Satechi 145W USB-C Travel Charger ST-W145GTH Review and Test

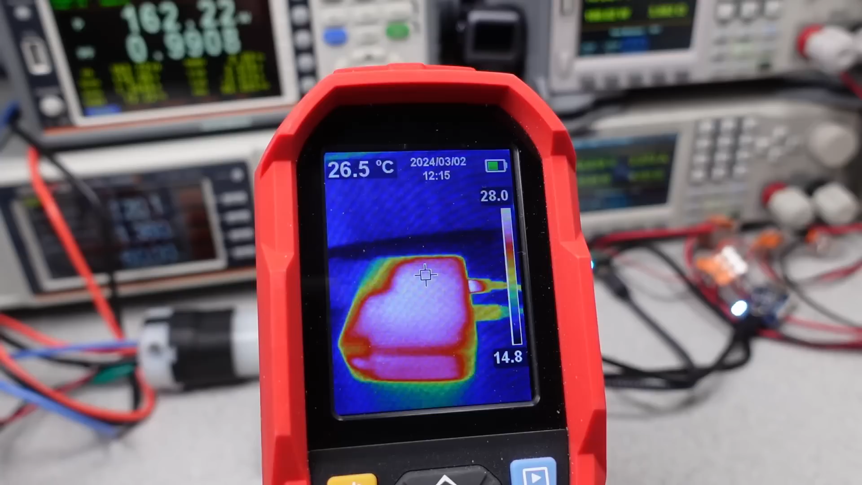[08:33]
On screen: spot 26.5°C
In this case, after half an hour, things look toasty. We're hitting 7 degrees Celsius or 158 degrees Fahrenheit. After an hour, oh yeah, it didn't make it that long.
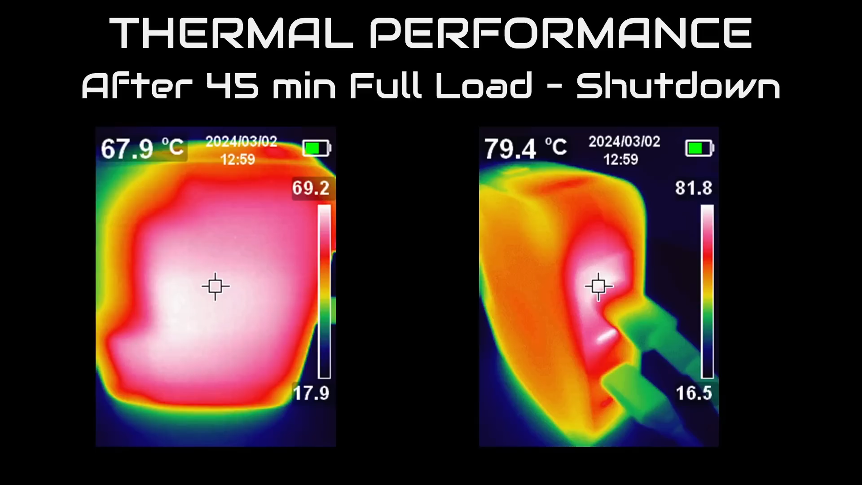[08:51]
So, after 45 minutes, this thing shut down on thermal overload. The temperature made it up to around 80 degrees C. Yeah, that's 176 degrees Fahrenheit. Too much at the hottest point.